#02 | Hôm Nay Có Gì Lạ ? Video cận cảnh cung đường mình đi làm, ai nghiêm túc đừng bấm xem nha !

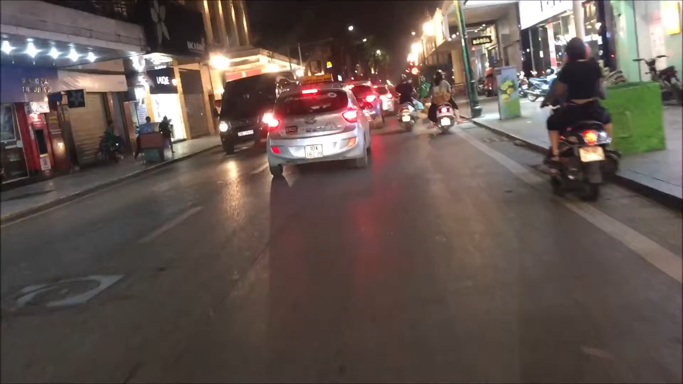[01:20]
Đâm thẳng ra Kim Mã xong mình rẽ Nguyễn Chí Thanh luôn. Thì cái đường này thì mình hôm nay là
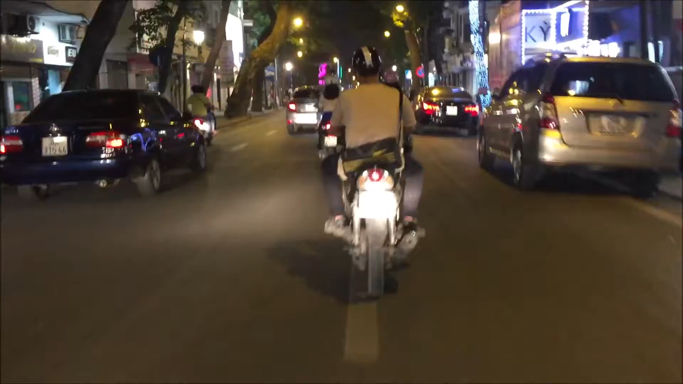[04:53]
đi nó không được đẹp như trong buổi tối mà nó lại bụi bặm nhiều nữa. Còn có khi được buổi tối này cũng bụi nhưng mình không nhìn thấy đâu, nhưng mà thật sự đẹp. Hà Nội đẹp nhất về đêm. Đó, nhìn hết chẳng gì. Cái này là thợ nhuộm à? Bên này là thợ nhuộm. Bên này là thợ nhuộm. Mình đi thẳng nha các bạn nhá. Đi thẳng thì hết chẳng gì.
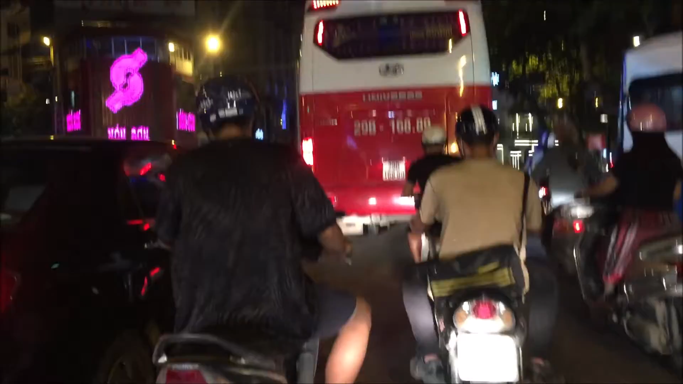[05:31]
Sẽ đi thẳng. Đó. Đi thẳng Tràng Thi đâm ra Điện Biên Phủ các bạn nhé. Phố Duy Tân này. Phố này là phố Tàn Tây thôi. Con phố Tàn Tây sống. Giá cả đây đắt đỏ không ạ? Lần trước có một lần mình ăn một bát cơm rang ở trong cống Duy Tân này mà gần 100.000 bát, đâu là 85.000.
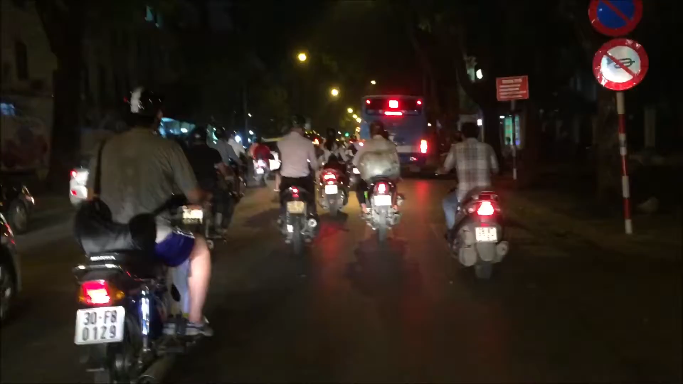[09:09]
Không thể nguy hiểm như này được. Lái một tay cầm một tay nguy hiểm lắm. Đây là gì đây? Nói chung ở trên cái khu này toàn cơ quan chính phủ thôi. Xung quanh Lăng Bác mà. Xung quanh Lăng Bác toàn cơ quan chính phủ thôi.
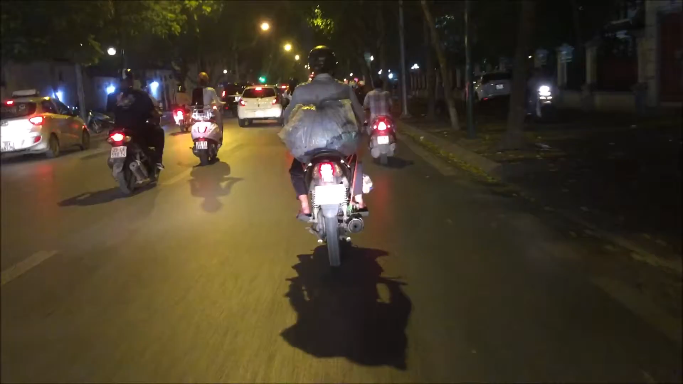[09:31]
Cơ quan cơ yếu đầu não của Việt Nam. Cái này hết. Lăng chủ tịch, phủ chủ tịch.
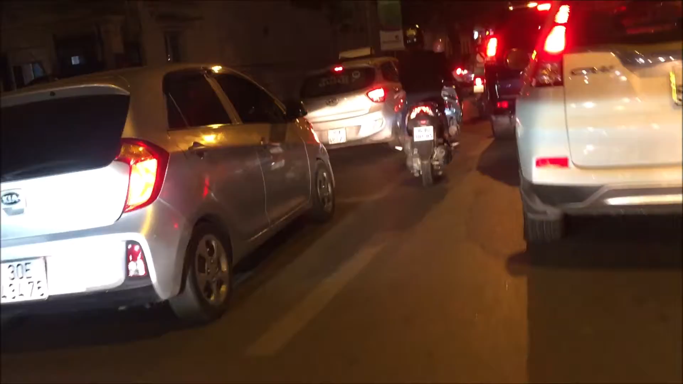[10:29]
Chết rồi, đường này nó tắc đường á. À không tắc, không tắc, chỉ chờ đèn đỏ thôi. Chờ đèn đỏ thôi, nhưng mà về này rồi hơi đông nên là tưởng là tắc không phải. Đó, đây này, buổi sáng mình đi là mình đến đây là mình không đi thẳng đâu, mình phải rẽ sang bên này.
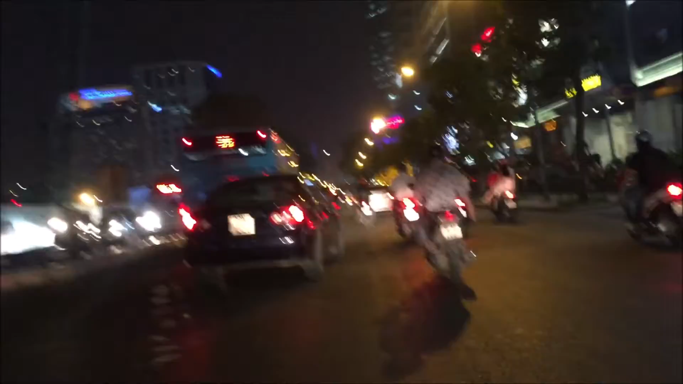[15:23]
Cái cổ kìa. Con chăn trời. Ôi con này nó xây lúc nào này. Giờ mới để ý này. Cái định chụp cùng chụp lần này có hai Vinfong ở đây. Vinfong bên Nga đi thẳng lên đằng xa xa trên kia là Vinfong Nguyễn Duy Thanh này.
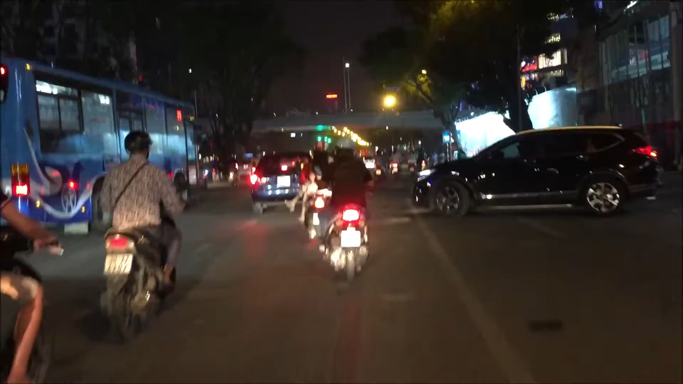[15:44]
Vinfong bây giờ phát triển kinh thật. Tập đoàn Vingroup thực sự kinh khủng thật sự luôn. Đó, bây giờ này, về đây này, về đây nhá.
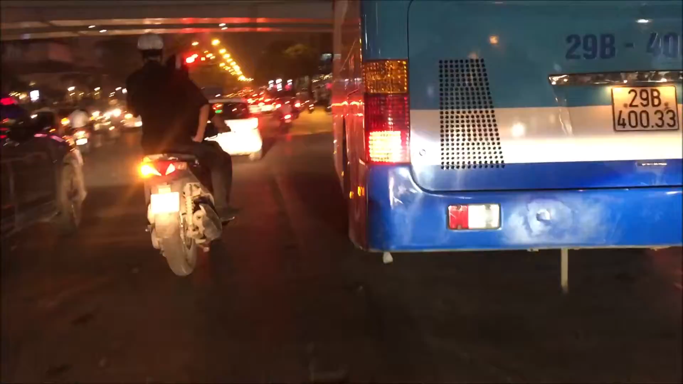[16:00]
Về Lotte này. Mình sẽ rẽ sang.
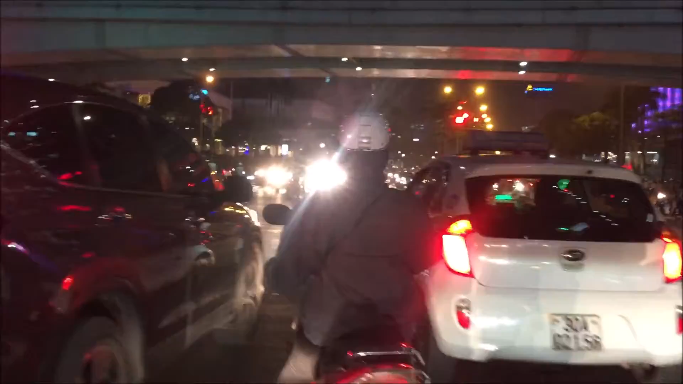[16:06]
Ôi, quả đèn đỏ lâu quá, đèn đỏ gần trăm giây. Hơn 80 giây này. Rồi này này, rồi xem. Đây nhá, về đến đây nhá.
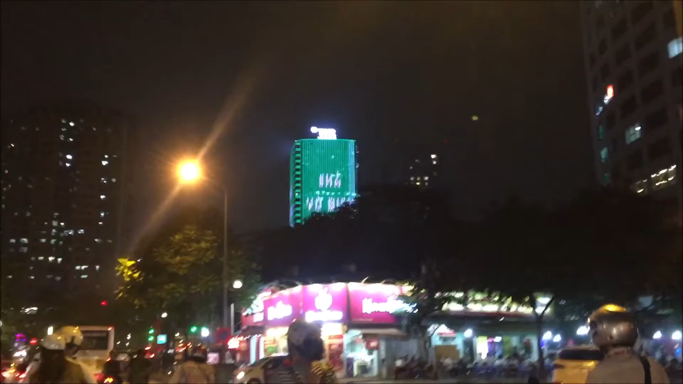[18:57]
Đấy, cái tài có chữ TNR thôi kìa. Nó cũng là Vincom đấy. Lên hình đã bị chó xóa điện, xóa ánh đèn không bắt nét được.
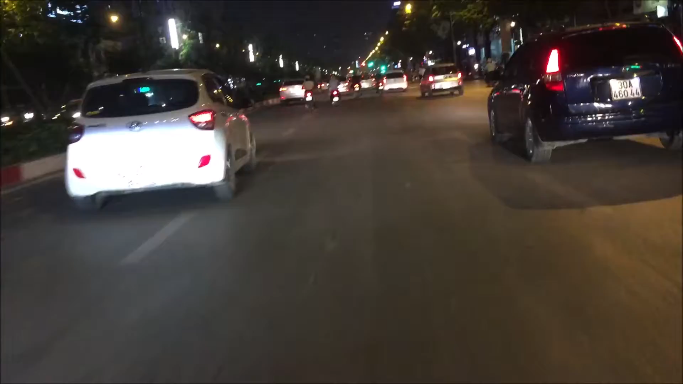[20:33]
sắp về nhà rồi. Đây, nhà mình ở trong thằng này.
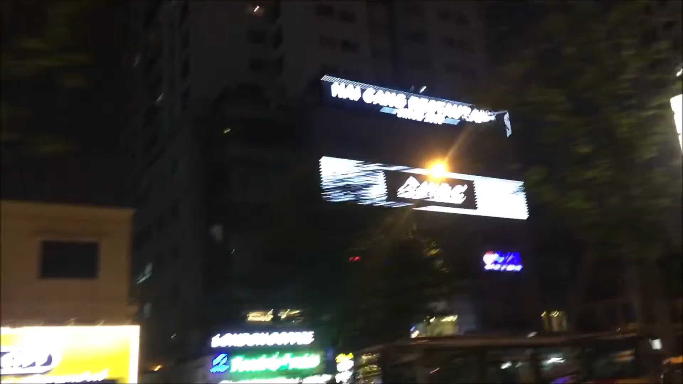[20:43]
Hải cảng đi xuống rồi. 91 với 92.
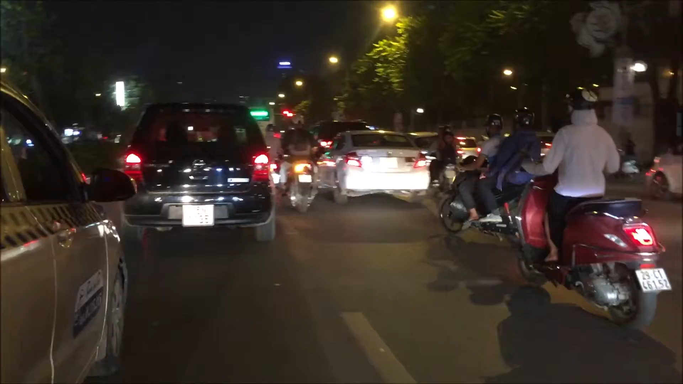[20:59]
Sang đây không kịp bật xin nhan này, ở đây mà có chốt là thôi đã xích luôn.